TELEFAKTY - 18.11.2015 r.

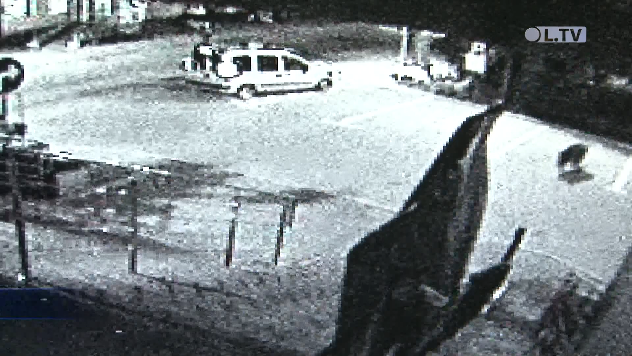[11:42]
Wydawać by się mogło, że takie przypadki zdarzają się na obszarach położonych na skraju miasta. Nic bardziej mylnego, dziki czy lisy spotkać możemy w centrum Ostrowca.